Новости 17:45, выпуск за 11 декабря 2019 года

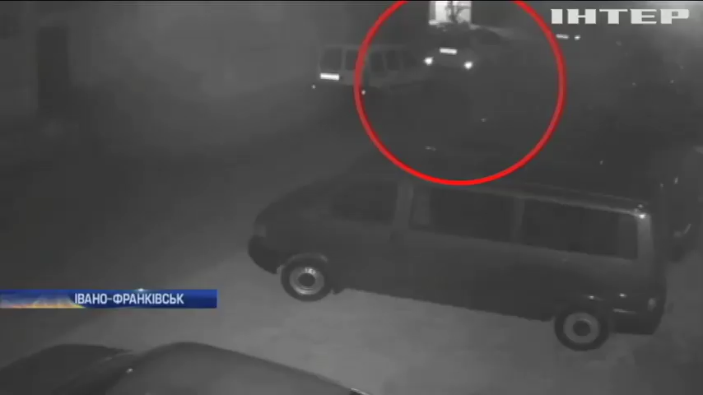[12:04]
На цьому відео Юліана Антонюк в останній бачила свою машину. Її викрили вночі з двору. Троє невідомих намагалися відкрити двері, а коли їм це не вдалося, через заднє скло пробралися всередину. Загальному їм це зайняло 20 хвилин, це досить довго. Завели вони дуже швидку машину, тобто це їм треба було до хвилини часу насправді.